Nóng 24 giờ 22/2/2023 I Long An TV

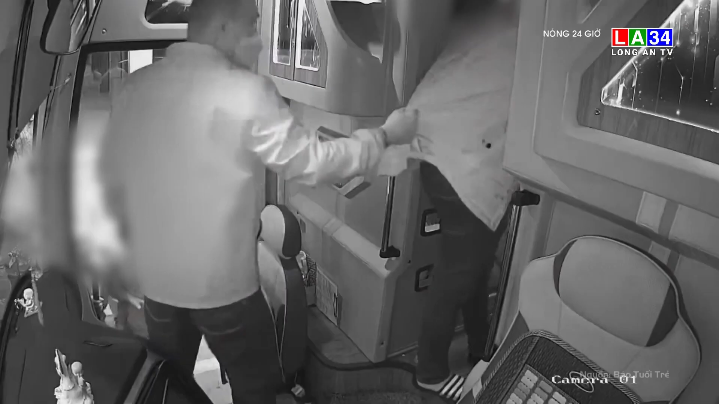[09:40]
dừng trên cao tốc được thấy nữ hành khách không chịu được khoảng 10 phút sau,
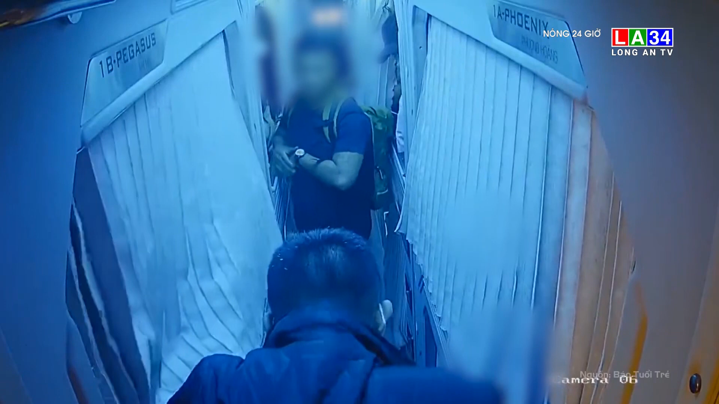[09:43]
tài xế đã tấp xe vào làng ưu tiên trên đường để người này đi vệ sinh tuy nhiên nữ hành khách tỏ ý, không chịu và bực bội Sau hơn 3 phút thuyết phục nữ hành khách im lặng,
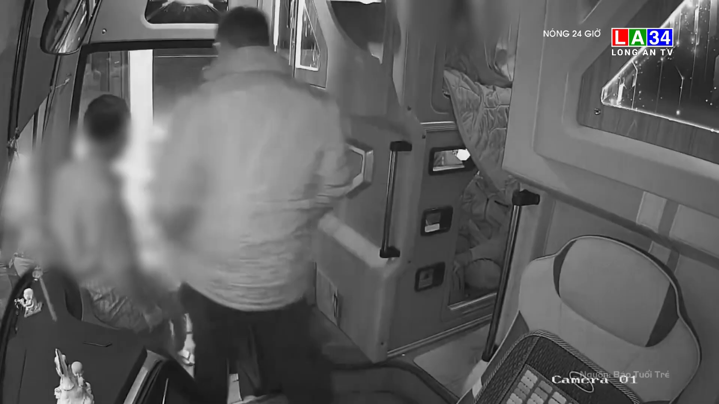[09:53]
khó chịu và liên tục nhắn tin với ai đó Chưa đầy 30 phút sau,
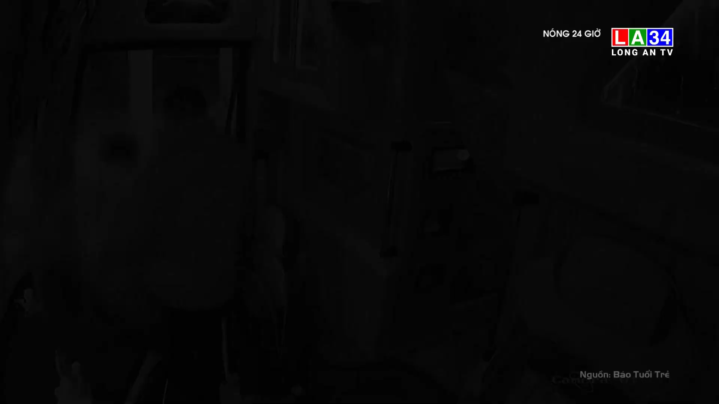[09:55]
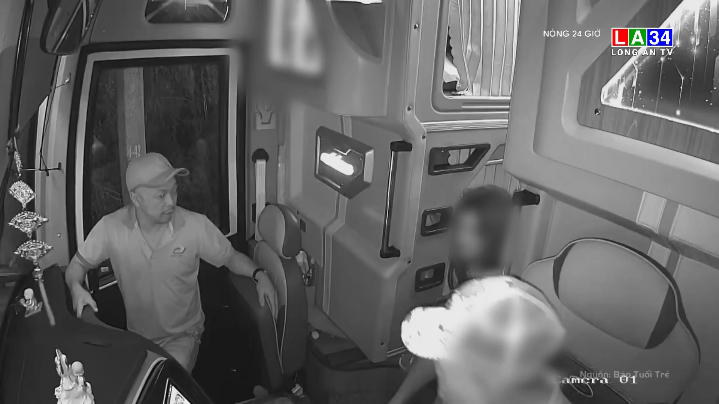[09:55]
tài xế đã cho xe dừng tại trạm dừng trên đường để nữ hành khách xuống đi vệ sinh Khi xe về đến thành phố Nha Trang có 2 người đàn ông bất ngờ vào bên
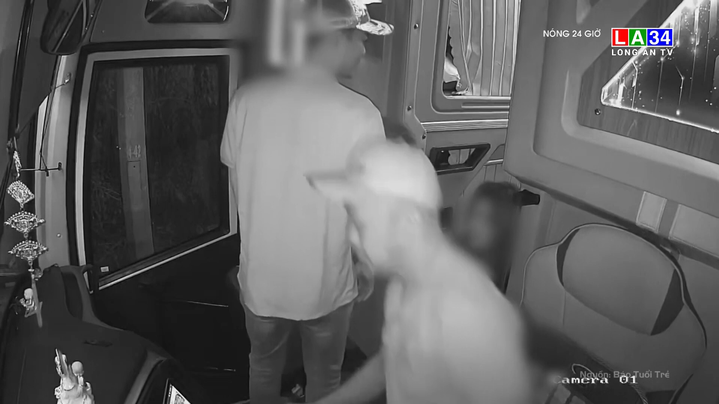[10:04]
trong xe chửi bới rồi dùng tay đánh vào vùng đầu mặt và gáy của tài xế khiến nạn nhân ngã xuống lối đi giữa các hàng ghế bị tấn công, 5 tài xế Vũ chỉ biết liên tục ôm đầu và nói lời xin lỗi